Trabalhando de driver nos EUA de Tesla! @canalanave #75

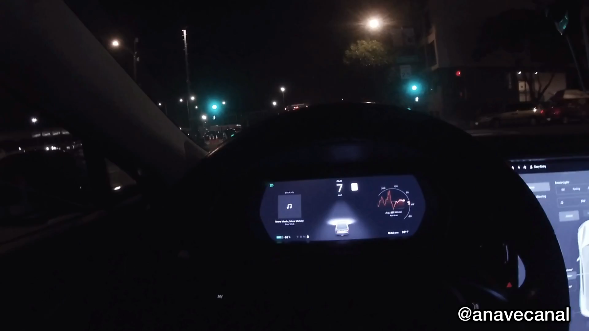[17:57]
Para mostrar direitinho para vocês aí quanto que foi o rolê de hoje.
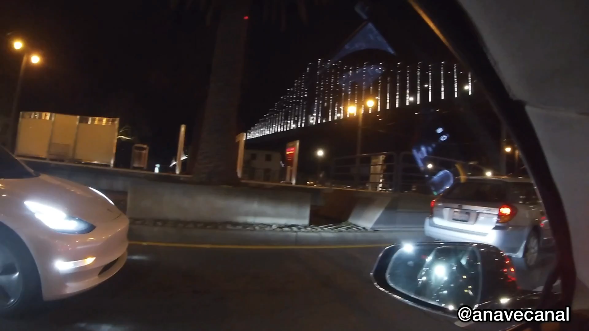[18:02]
Aí, galera, a Bay Bridge, eu vou atravessar ela daqui a pouco, vou subir lá em cima lá. Vou subir lá em cima. Vou atravessar daqui a pouco lá então, eu vou passar aqui na próxima entrada pra gente subir nela e ir para casa.
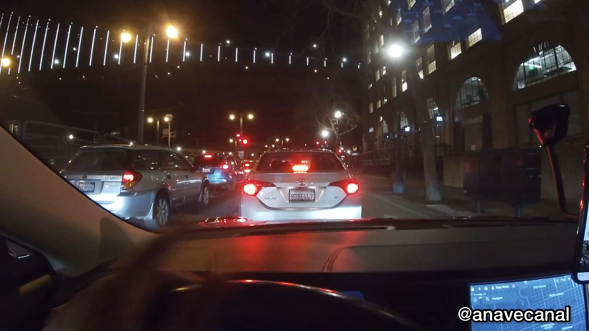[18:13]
Aí, galera, peguei a ponte.
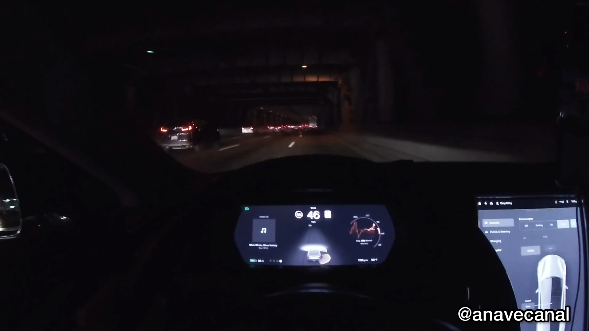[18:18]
Eu tô na parte de dentro da ponte, né, pra ir embora, mas pra quem vem pra cidade, vem por cima.